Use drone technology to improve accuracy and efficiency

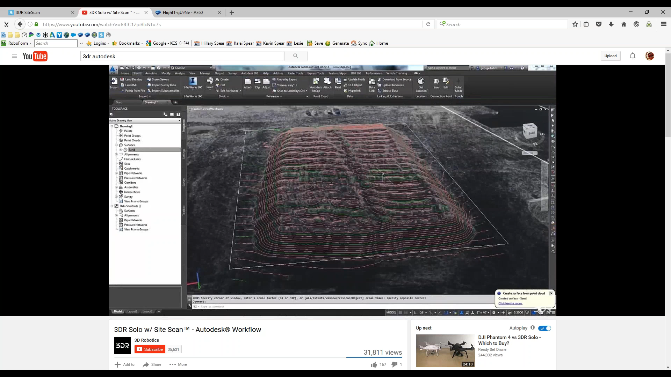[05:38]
And you can see here, here's the point cloud, and it's brought into Civil 3D, and you can do all sorts of things with that, which we're going to demonstrate.
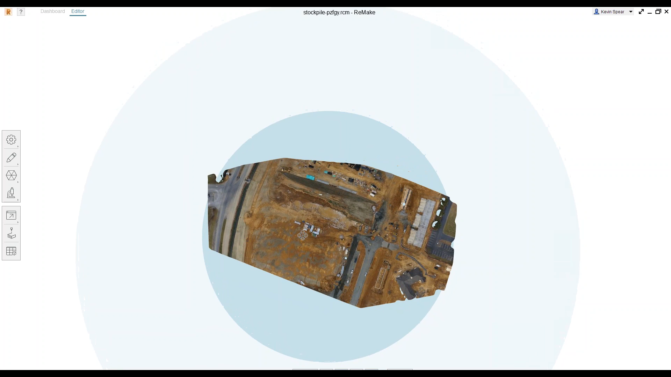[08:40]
And you can see there's my stockpile right in the middle. So even if this is all it did, right, I mean, that's a pretty amazing feature to blend all those pictures into that. Now, as I spin this around, right, there's my stockpile.
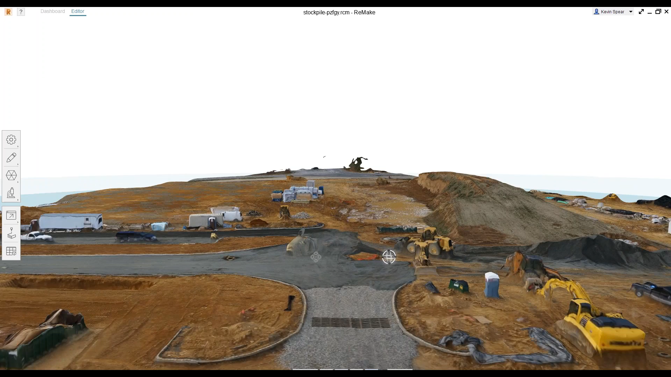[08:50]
It's amazing, right? It's amazing. Now, the amazing part on top of this is that we can calculate the volume of that pretty quickly. So to capture the pictures took me, or this area with pictures, likely took me about 15 to 20 minutes. I submit those up to the cloud, and then the 3DR slash Autodesk Technology takes over and creates those point cloud files that I mentioned. And that can take some time depending on the number of pictures.
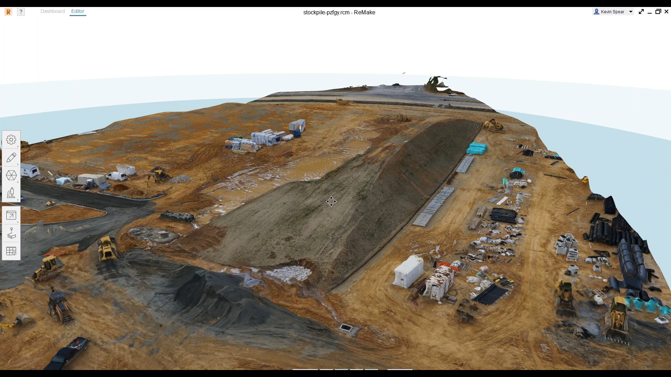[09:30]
I think in this case this took me roughly two to three hours because I created multiple files, not just one. So in relatively short order, in a half a day, I could get this particular pile in place. All right, so how do we create volumes out of that stockpile? So I'm going to use my orientation tools here to kind of spin myself around.
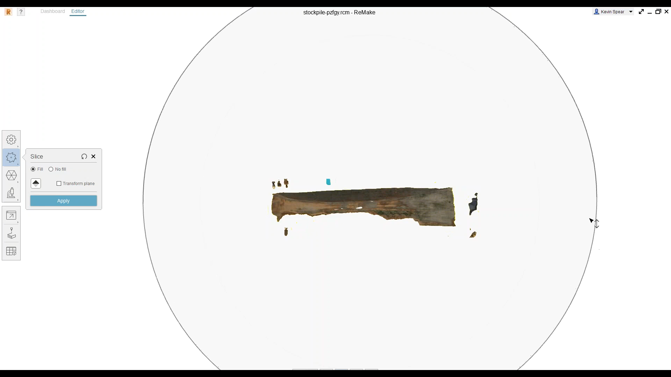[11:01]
And this other tool allows me to kind of raise that tilted plane up or down as needed. So if I drag that up and down, you can see, right, as things grow and fill in. It's really kind of crazy, right? So we've got something pretty close. Looks like I might need to tilt it a little bit to this one corner, right? Let me raise it a little bit more. And so within a matter of, you know, a couple of minutes, we can get something pretty close.
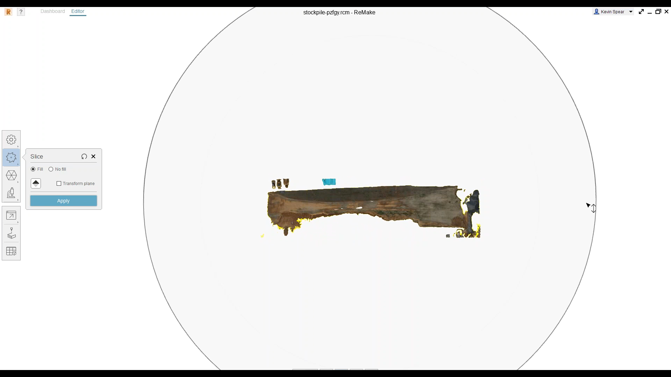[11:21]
Now if I zoom in here, you can see really what we're playing with, right? In this area, you know, they'd started digging out the pile.
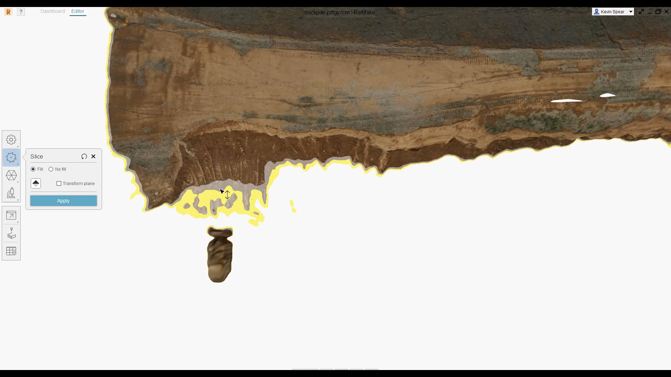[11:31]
A little questionable whether that's real or not. And since those are here, of course, I don't want that and other machinery. And we'll be able to crop that out here in a minute.
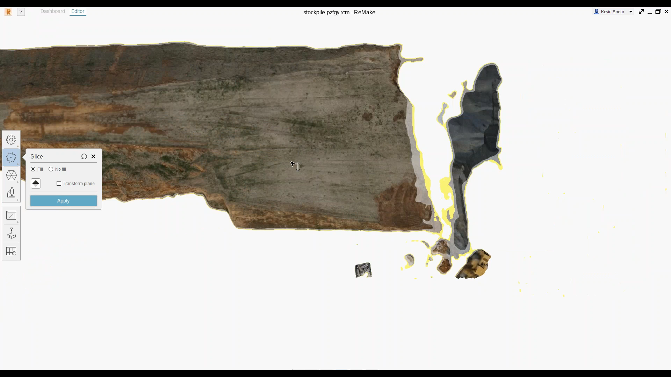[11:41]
So this looks pretty good for limiting that area.
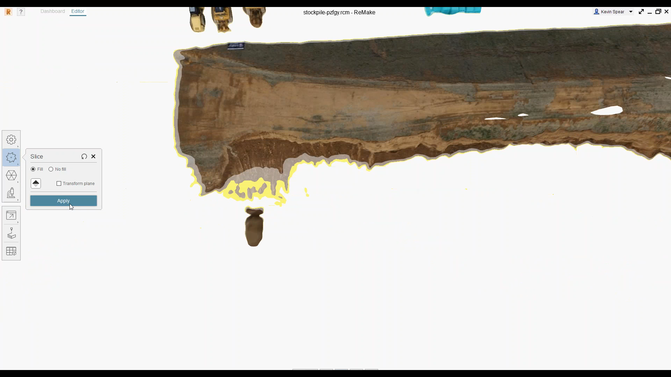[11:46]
So I'm going to go ahead and apply that slice. And that will take away those points.
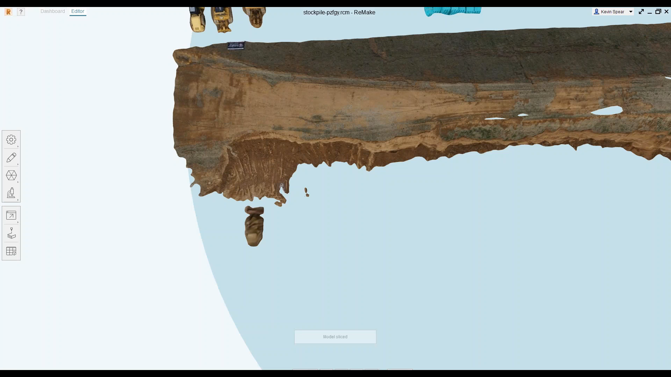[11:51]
So then I can come back and I can either kind of, you know, window these little pieces that I don't want and delete. Right? Delete. Or I could, again, do the same thing. I can choose different ways to select this and maybe this time I want to do a lasso or fence. So I could pick some points around the outside of my pile.
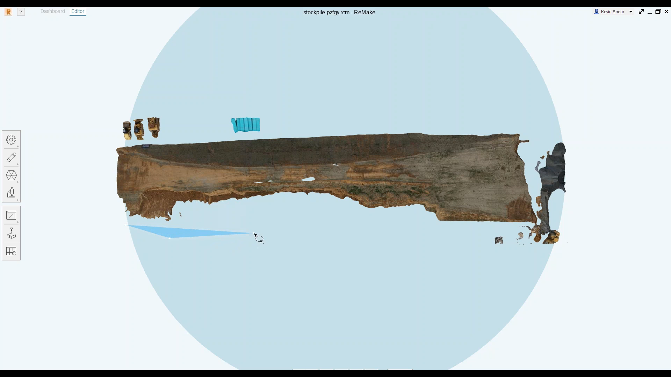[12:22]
It's a little tough to see because of the blue background, but you'll see it come into play here. So something like that maybe. I don't want to get the gravel pit.
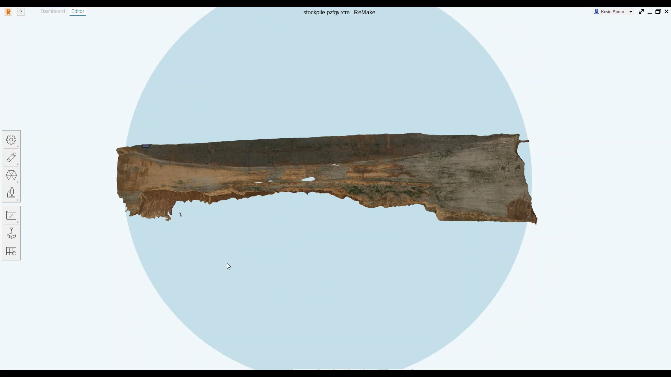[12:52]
Now the very cool thing, because we did a slice and a fill, if I actually flip this upside down, you can see, right, we've got that. And as soon as I analyze my mesh, it gives me an area. Well, or a volume of that mass.
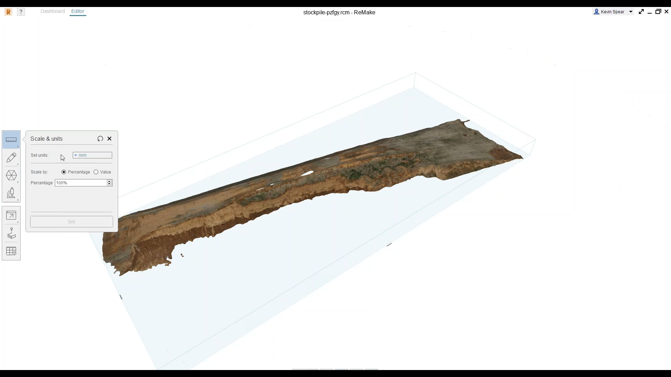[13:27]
So I'll simply change my units for the project,
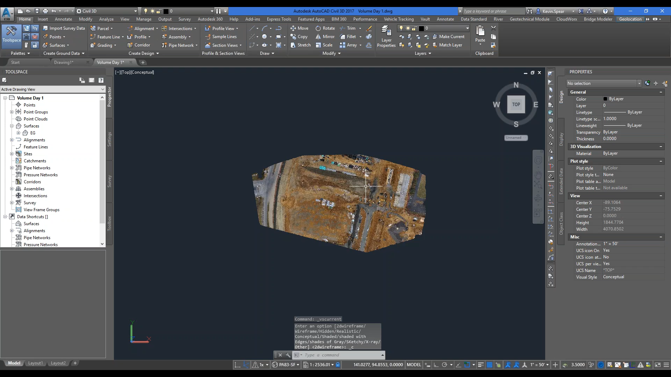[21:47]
And what I'd like to do is limit the point cloud to just the stockpile. It'd be good to show that. So how would I go about doing that? Well, first, I need to pick the point cloud. And when you select the point cloud, we get the set of contextual tools in the ribbon. And one of those is to crop.
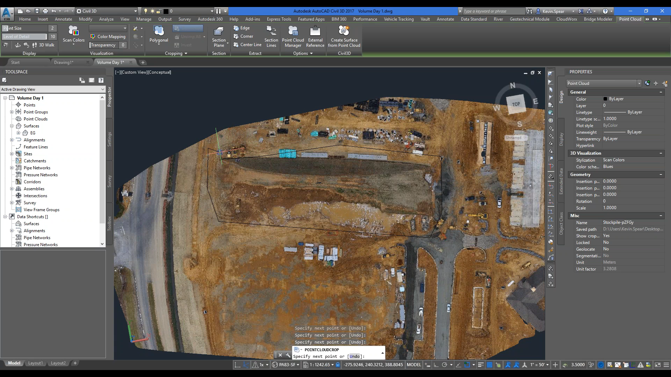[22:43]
So something like that. This doesn't have to be super accurate. Again, we're just trying to build something for the purpose of our surface. Okay. Now it's cropped, so I could create surface from point cloud here, or I could go back to the home tab and do surface, create from point cloud. It's the same command in both spots. So I'll launch it from there. We'll call this one EG2 since I already started. Again, same thing. Now, what's not apparent is there's far fewer points, so this will go a lot faster.
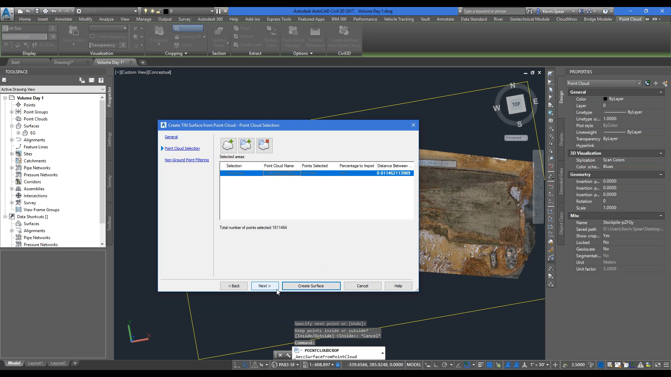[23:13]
And, of course, do the same process, create surface. Now what happens is it actually opens another instance of Civil
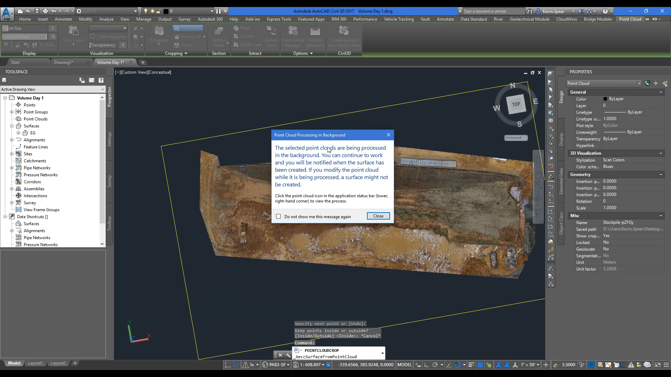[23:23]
3D in the background to process the creation of that point cloud. So there's a little point cloud symbol down here that tells you the status of what's going on, creating surface from point cloud in the background.